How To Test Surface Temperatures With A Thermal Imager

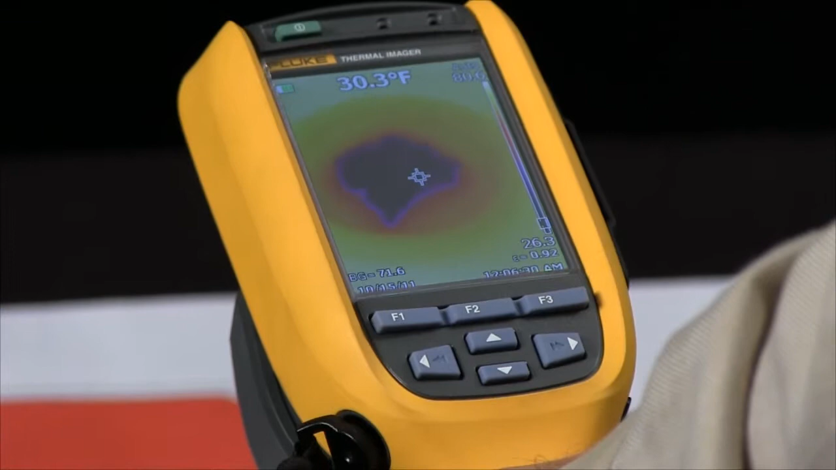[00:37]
On screen: spot 30.3°F
I move over here to my hot plate and I'm reading about 260 degrees,
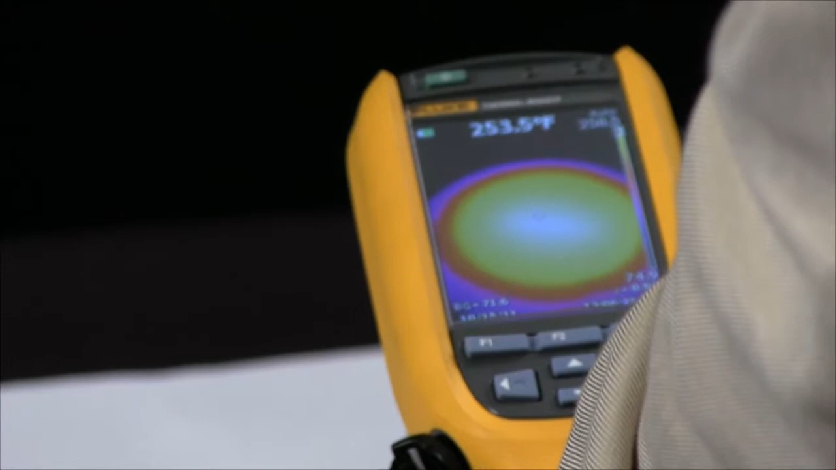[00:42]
On screen: spot 253.5°F
but simply taking a piece of paper, placing it in front of the lens, brings me back to ambient or room temperature,
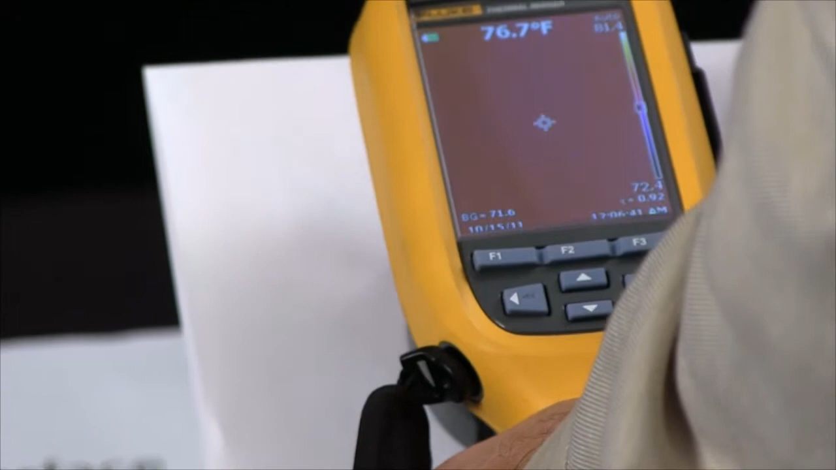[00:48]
On screen: spot 76.7°F
so I'm not able to see through the paper. So always remember when taking a measurement with a Fluke Thermal Imager.